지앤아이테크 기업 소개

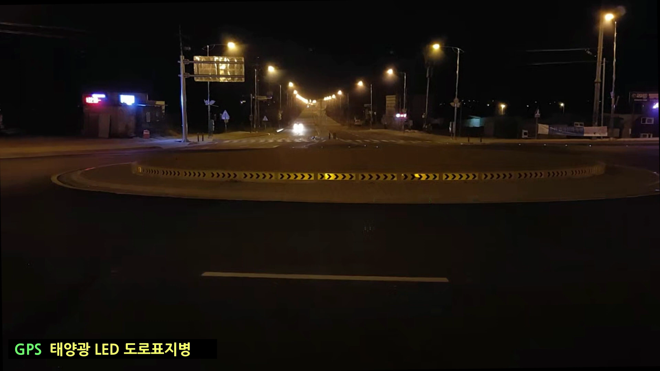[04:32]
도로 위에 회전 교차로, 곡선 도로 자전거 도로 뿐만 아니라 다양한 시나리오와 파노라마를 통해 공원 리조트 등에서 아름다운 경관 조명 효과도 제공할 수 있습니다.
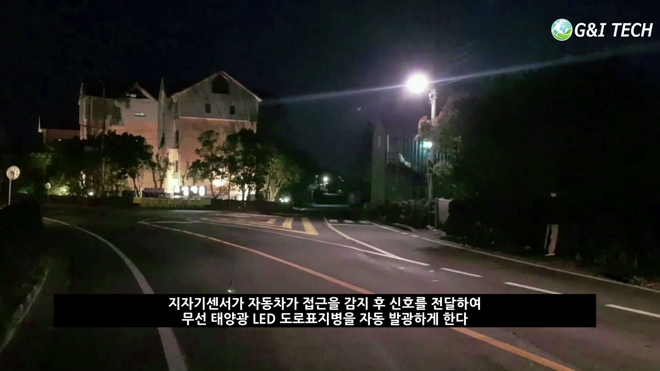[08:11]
예를 들면 영상과 같이 지자기 센서가 다가오는 차량을 감지하면 태양광 LED 도로 표지병이 빨간색으로 자동 발광합니다. 실제 설치 사례를 보여드리겠습니다.